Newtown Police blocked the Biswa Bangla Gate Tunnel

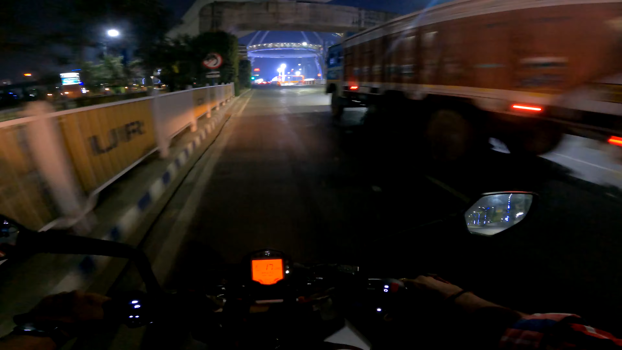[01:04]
कि अधिन बंद भी कर देते क्या अब भी बंद है रात को आया में रोड बंद है ये देखिए बंद है
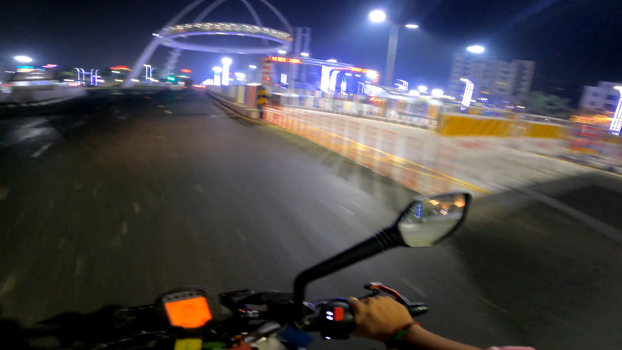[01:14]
पुरा लगता है सब में फोटो उटो लेना सुरू कर दिया होगा इसलिए रास्ता बंद कर दिया जान बुचके
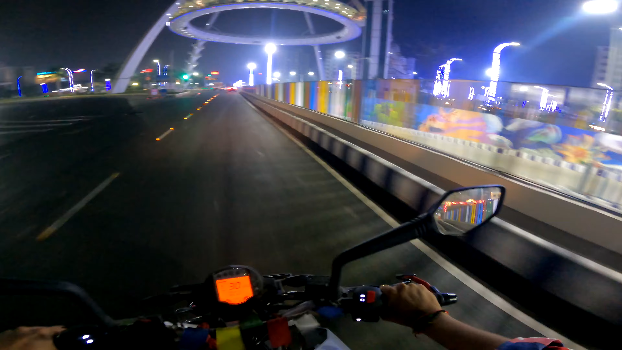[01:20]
चलो अच्छा इतना तो पता चला कि रास्ता बंद है
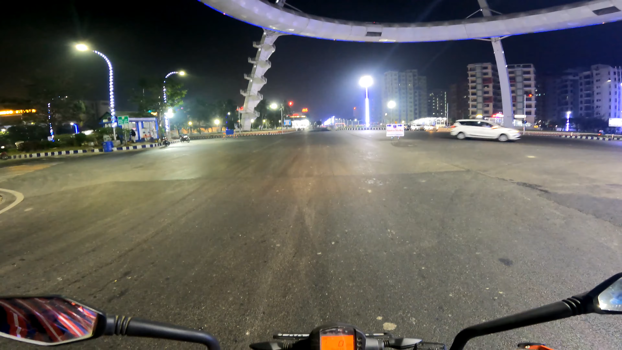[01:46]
कि देखिए अभी इधर का भी रास्ता बंद करकर रखा है पुलिस में कि यहां पर इसी के साथ चलते में आया था कि यहां से जा सकेंगे कि यहां का रास्ता ही बंद है
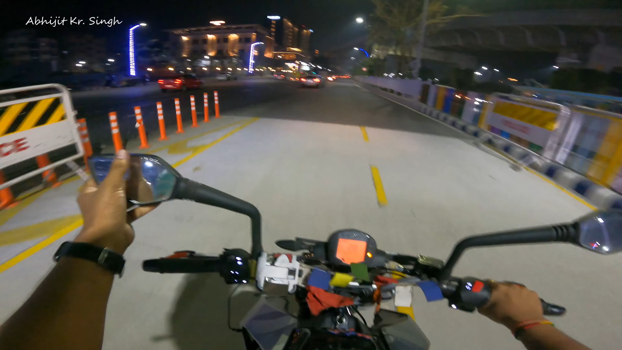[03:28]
कि यह देखिया उपर दिख रहा है पुरा और यहां सिग्नल खुल गया यह करना लगे भंद है कि मिर्चान नीम हमक्तिन मेदी लिनाई भंद है